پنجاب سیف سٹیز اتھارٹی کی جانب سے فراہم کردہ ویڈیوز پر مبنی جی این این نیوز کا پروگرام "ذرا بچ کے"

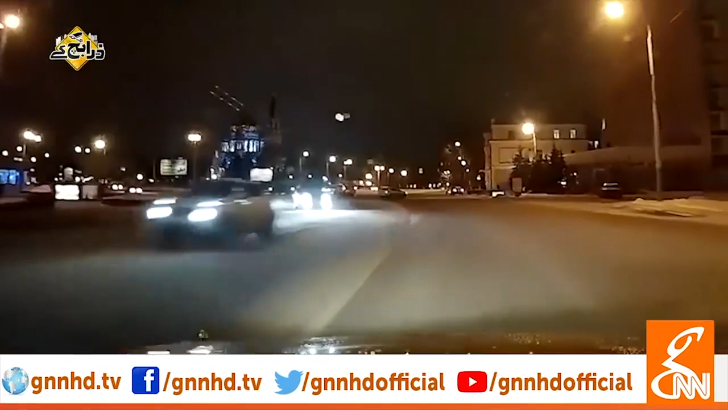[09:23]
کیونکہ دن ہو یا رات کیسے بھی ہو حالات سڑکوں پر جا با جا حادثات کی وجوہات بننے والے بہت سے افراد
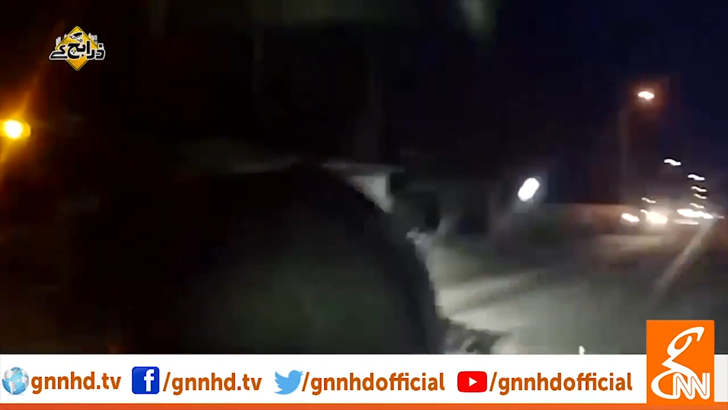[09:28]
موجود ہوتے ہیں جو اپنی کسی نے کسی حرکت سے تصادم کا باعث بن جاتے ہیں کبھی صرف خود چوڑ کھاتے ہیں اور کبھی دوسروں کو بھی زفتی کر جاتے ہیں فلحال یہاں تو ایسا کچھ دکھائی نہیں دے رہا کہ جسے دیکھ کر کہا جائے کہ ان میں سے کوئی